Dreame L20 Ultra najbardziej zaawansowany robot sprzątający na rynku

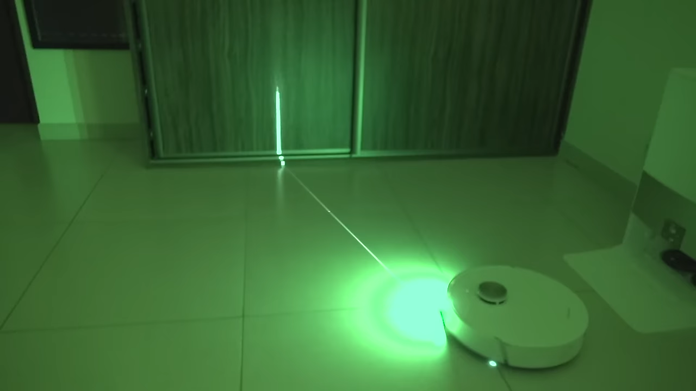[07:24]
I te czujniki dbajam o to, żeby po pierwsze wykrywać te wszystkie przeszkody, które mogłyby przeszkadzać robotowi w odkurzaniu, ale również do dokładnego, naprawdę bardzo dokładnego przemierzenia pomieszczeń i zrobienia mapy.
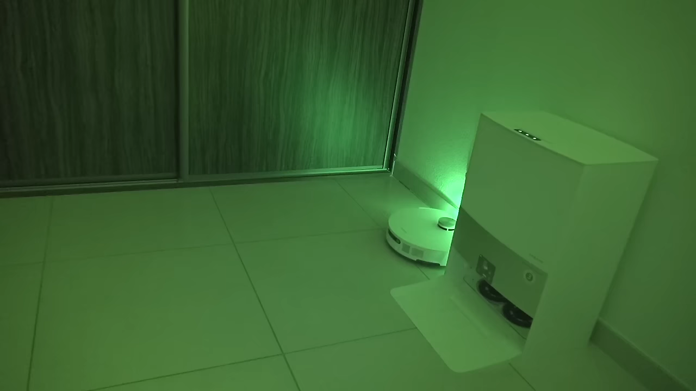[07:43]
Tak więc mogę powiedzieć, że w momencie, kiedy włączam mu ten tryb taki bezstykowy, żeby jak najmniej miał kontaktu z otaczającym go światem, urządzenie działa doskonale i zupełnie nie wchodzi w kolizję z żadnymi elementami wyposażenia domu. Tak więc jeżeli zależy Wam na tym, żeby urządzenie omijało wszystkie przeszkody i w żaden sposób nie wchodziło w kontakt czy z meblami, czy też ze ścianami, czy tak jak u mnie z tymi listwami przypodłogowymi, to tutaj faktycznie jest to zrobione perfekcyjnie.
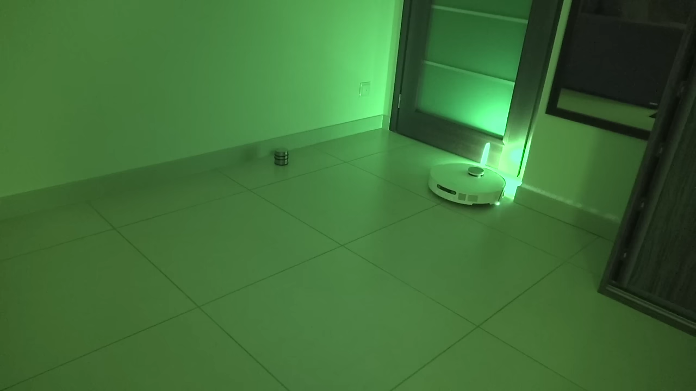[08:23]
Nawet tutaj, jak jest taki specjalny odbojnik do drzwi, on też pełni funkcję testową, bo jest niższy od tej nadstawki laserowej, bo widzicie, że laser chodzi powyżej tego odbojnika,
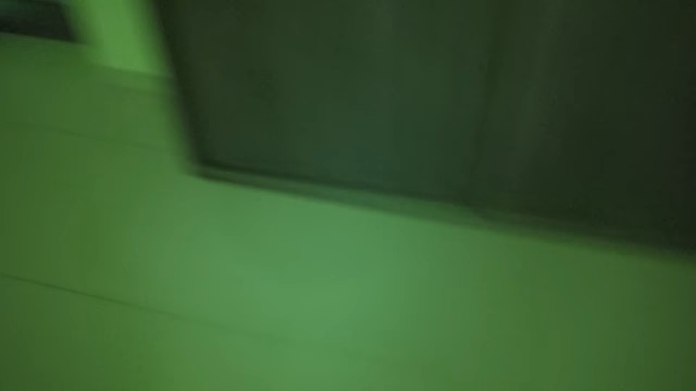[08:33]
to również ten odkurzacz te przeszkody niższe wyczuwa i nie wchodzi z nimi w kolizję. Nawet z tym takim odbojnikiem do drzwi przyklejonym do podłogi, również on w niego nie uderza, tylko go omija.
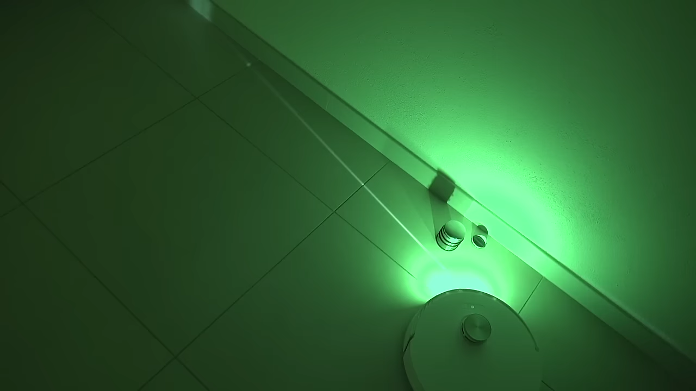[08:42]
Tak więc bardzo to jest zrobione dobrze i dokładnie rozpoznaje wszystkie możliwe przeszkody.